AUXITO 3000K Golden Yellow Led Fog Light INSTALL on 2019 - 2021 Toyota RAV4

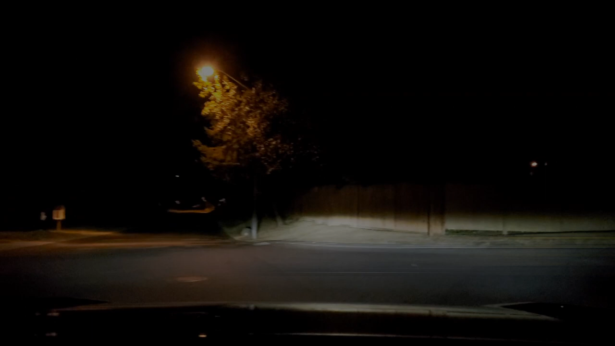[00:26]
right so this are the factory fog lights
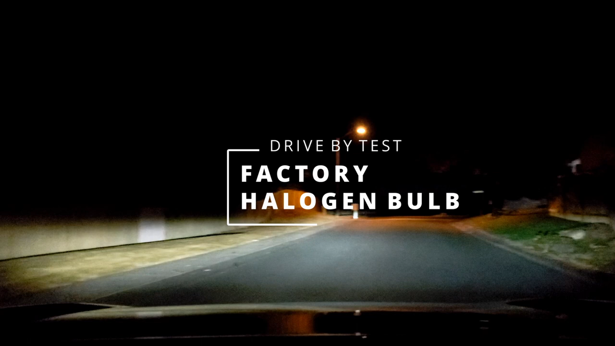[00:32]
turning on now so as you can see the factory fog lights they
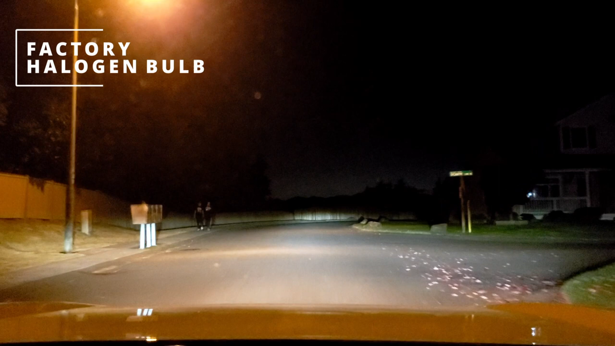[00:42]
are warm in color right now but they are
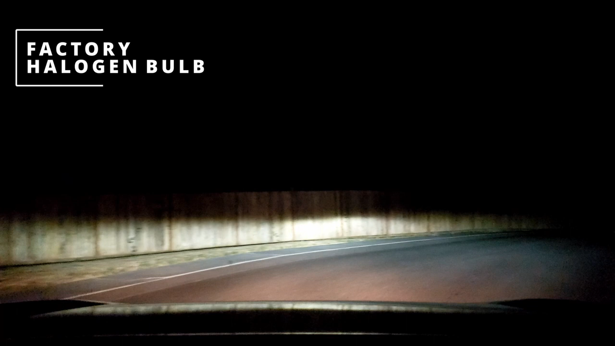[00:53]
not that bright so as you can see here i'll turn them off again so they kind of help but not that much so there you go guys again turning them off and then turning them on so they kind of add up in there but again
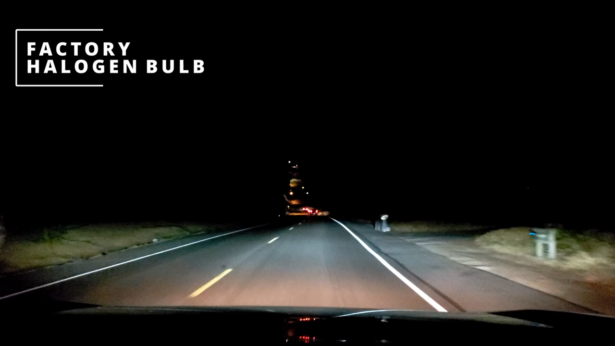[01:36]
so again turning off the fog lights turning on fog lights
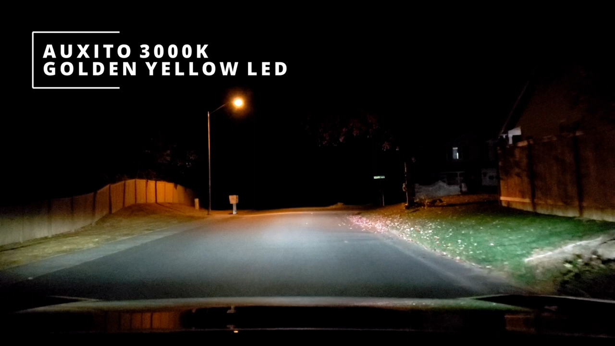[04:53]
they're so nice i like them they really uh this will cut through some fogs for sure uh instead of using some white fog lights